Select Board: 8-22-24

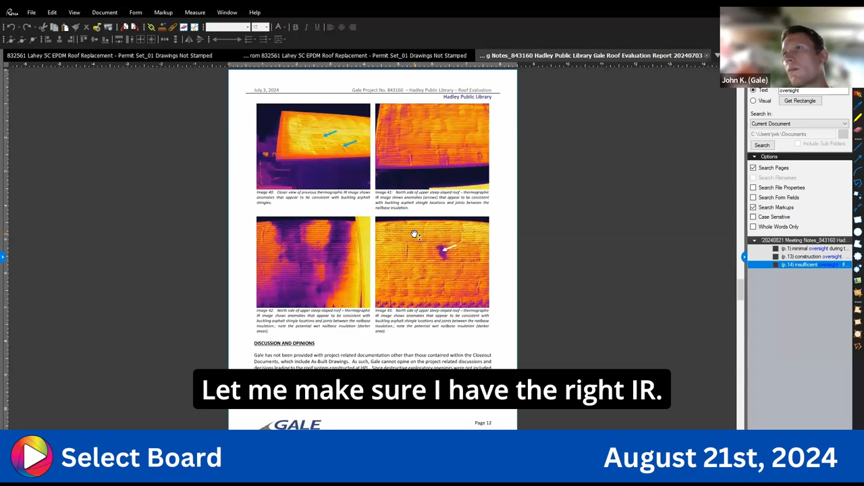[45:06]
let me make sure I have the right IR. So, uh,
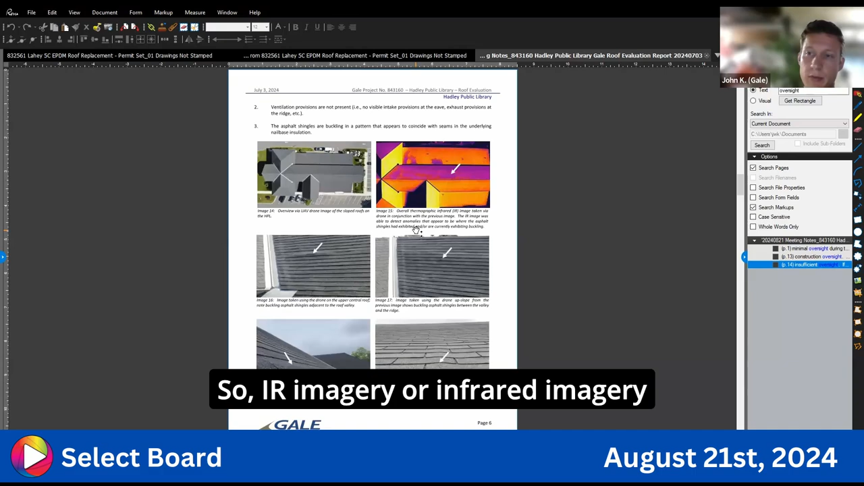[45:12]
IR imagery or infrared imagery allows you to see thermal differences. Through opaque materials. Opaque being, you know, materials you can't see. Right. That's a quick summary of IR.
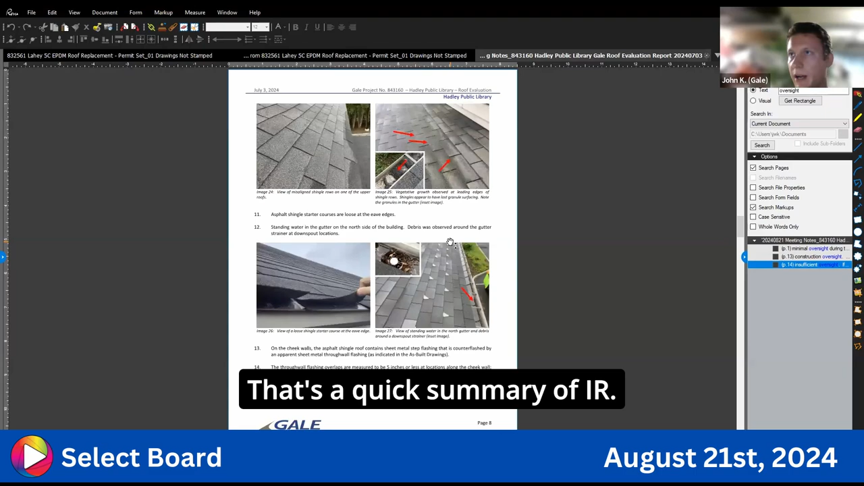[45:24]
Um, some of these images that we did take from our drone were IR images
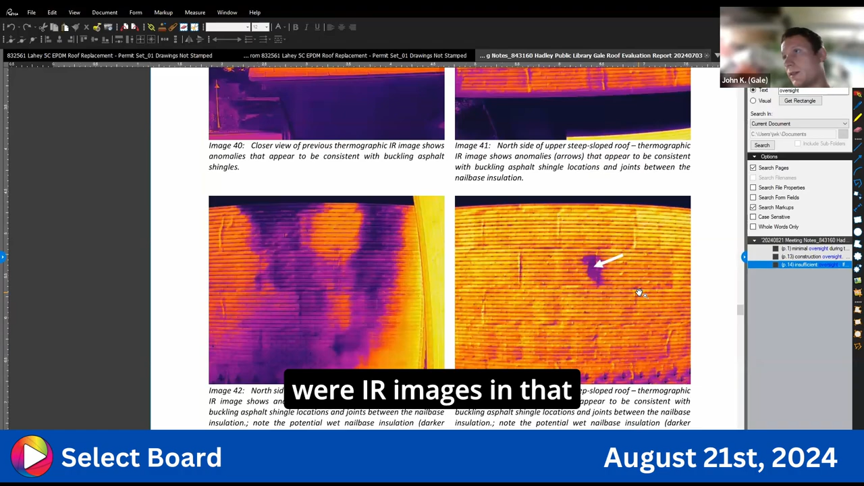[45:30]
in that these can help you see anomalies in the roof system.
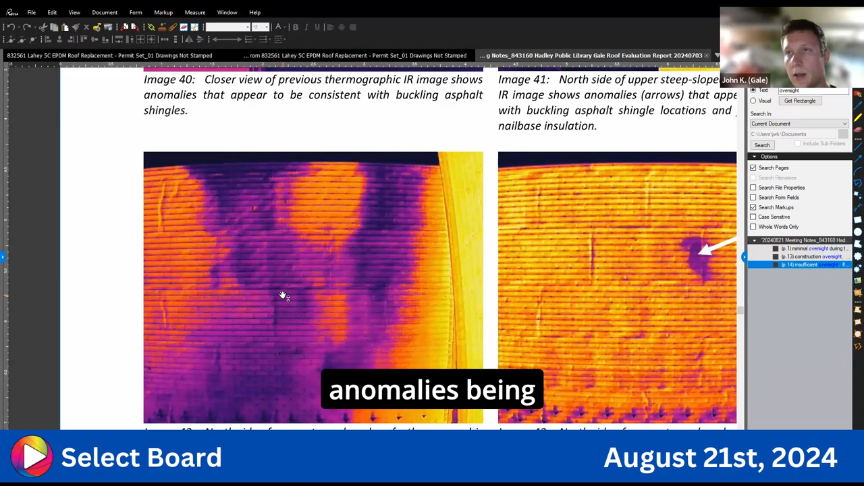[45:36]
Anomalies being different, um, temperature readings, uh, due to whether it's a leak or wet materials,
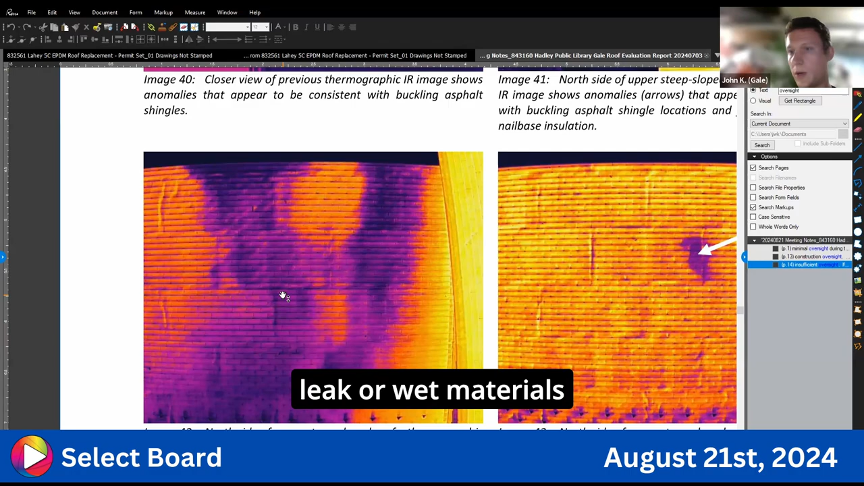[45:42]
or, uh, it also allows us to see movement of cold air.
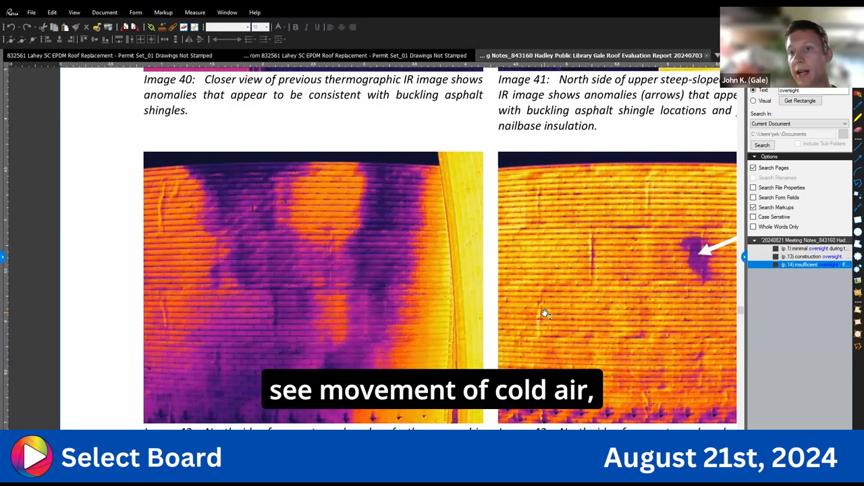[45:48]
The differences of movement of cold air and warm air compared to other materials. Right.
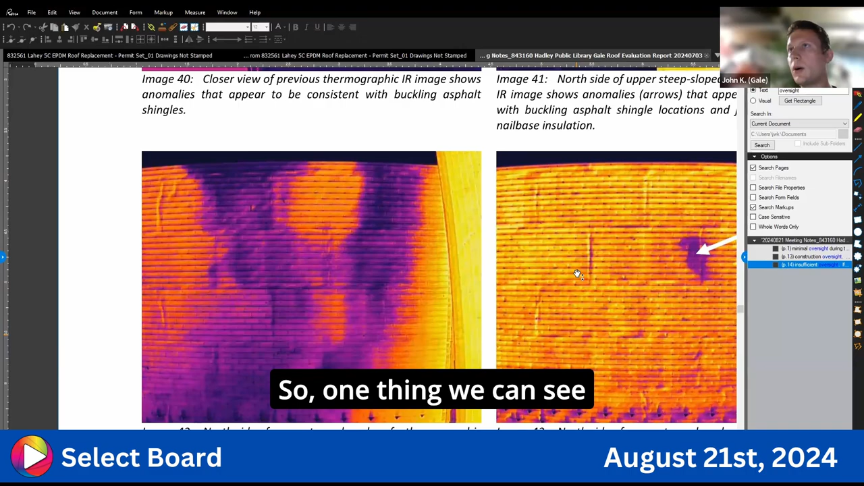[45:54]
So, um, you know, one thing we can see in this particular example is we can see what appears to be the joints of the four foot by eight foot, um,
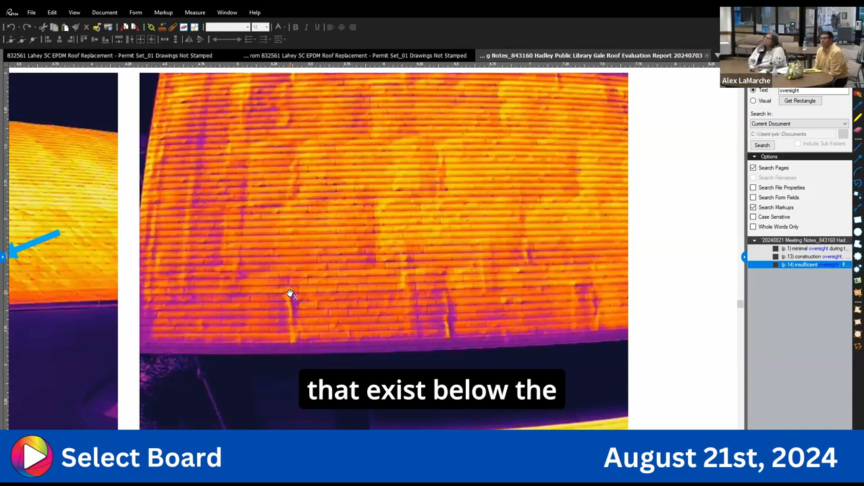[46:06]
nail based insulation panels that exist below the asphalt shankings. Right. Why are we seeing these joints?
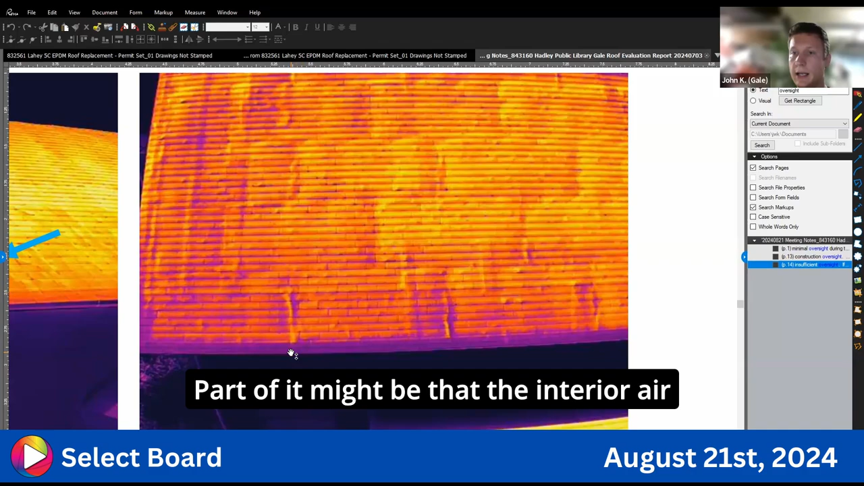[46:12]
Uh, part of it might be that the interior air is allowed to escape faster at those locations.
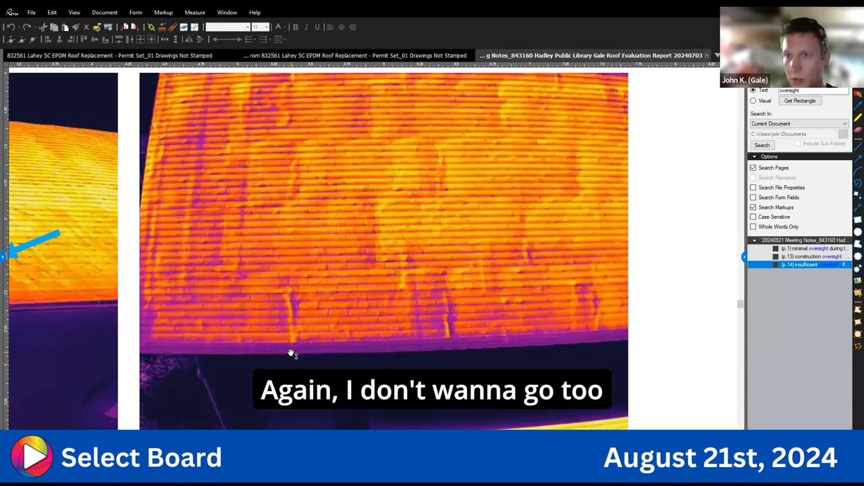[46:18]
Again, I don't want to go too in detail or too nerdy here, but that could be a reason why we're seeing them.
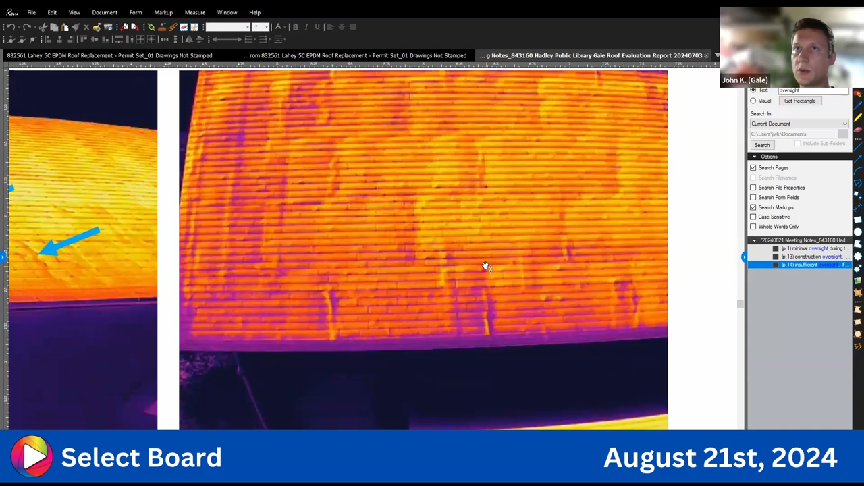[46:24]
Um, there are some images that we took where there was a buckle and we could see directly below that buckle from the IR imagery that it was at a joint in the,
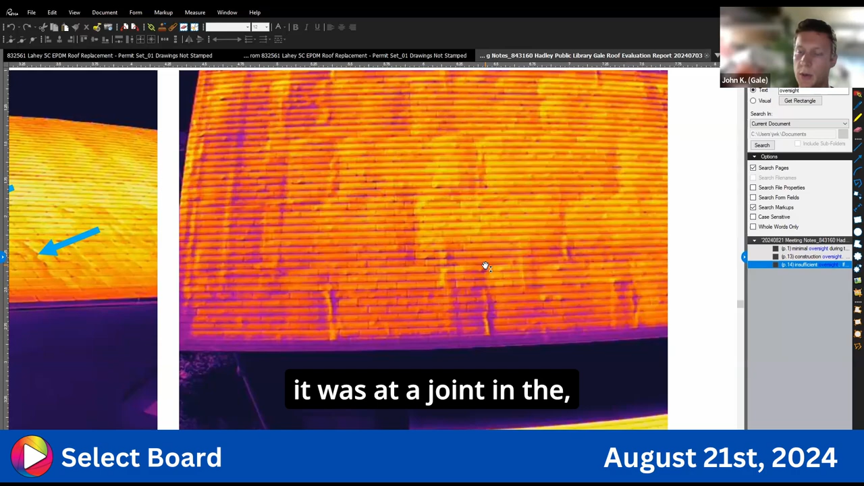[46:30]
or it appears to be from a joint in the, um, four foot, eight foot nail based insulation below.
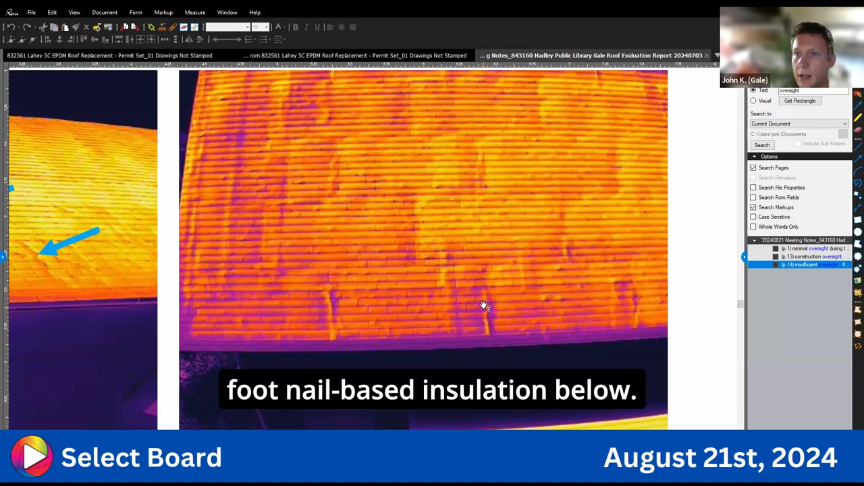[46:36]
So the other, the other thing we can use IR imagery for, this is a good example of it. You see this one dark anomaly. This tells us this particular area is a little bit colder than the rest of the roof. It could be due to water infiltration, wetting materials below. So this might be a tool we use and doing a more in-depth IR survey of the whole building
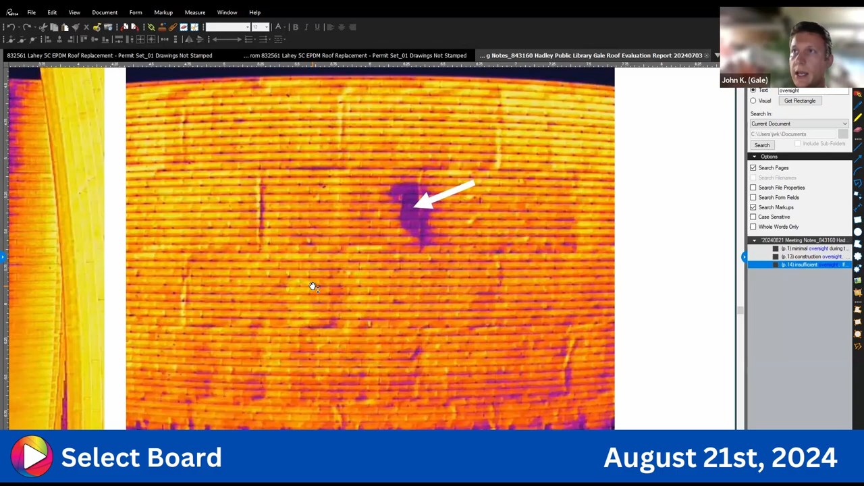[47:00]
to try to help us pick and choose certain areas to open up as part of a exploratory test cut phase to see if there's actually wet materials.
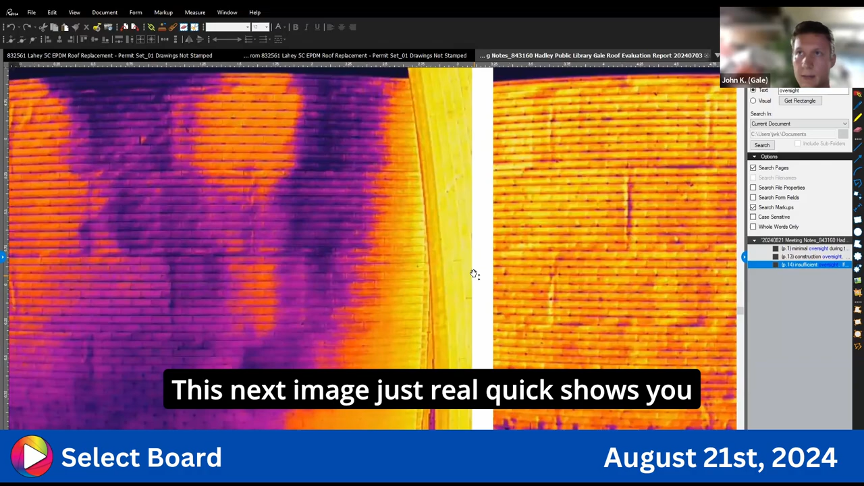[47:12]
Uh, this next image just real quick shows you a larger area of anomaly, right?
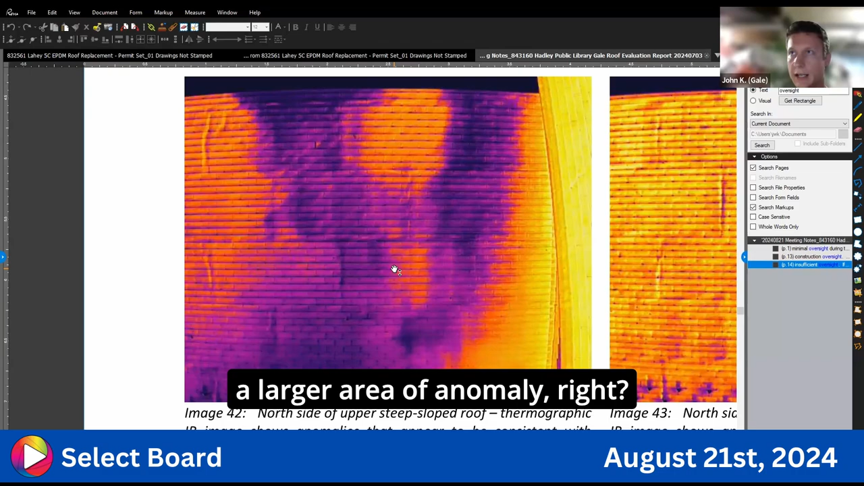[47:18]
What, what's happening at this area? We can't tell right now because we haven't done test cuts, but just another good example of,
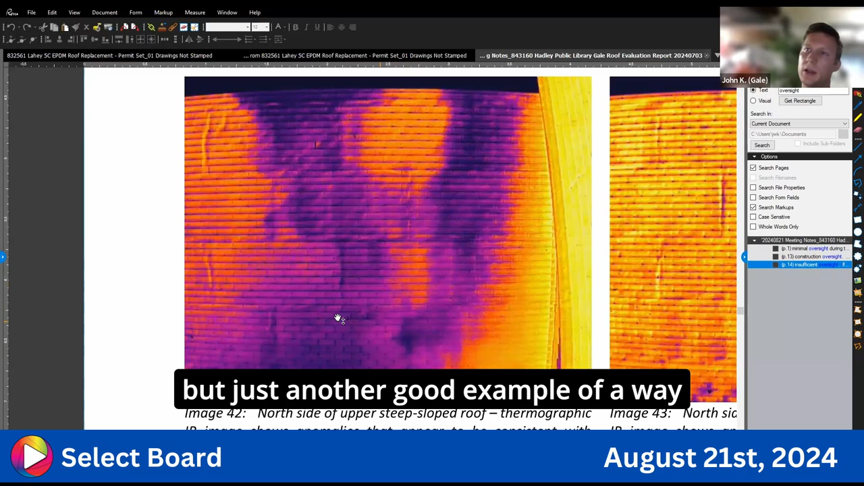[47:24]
uh, a way you can use IR imagery to help further, uh, analyze a condition like this.